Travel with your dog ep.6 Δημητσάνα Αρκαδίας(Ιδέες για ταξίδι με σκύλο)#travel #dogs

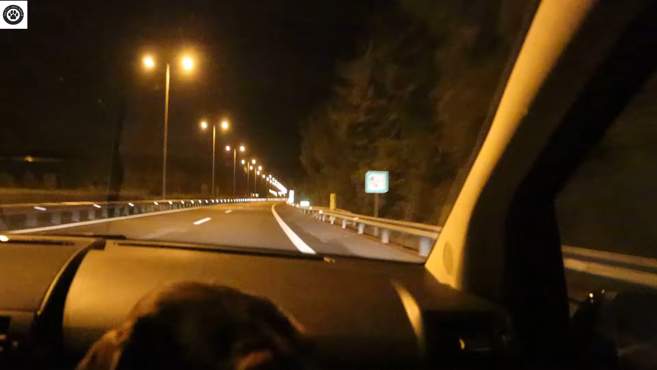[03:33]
Πλησιάζουμε προς την έξοδο για Βιτίνα. Πλησιάζοντας λοιπόν προς το χωριό, αυτή τη στιγμή έχει 3,5 βαθμούς εξωτερική θερμοκρασία.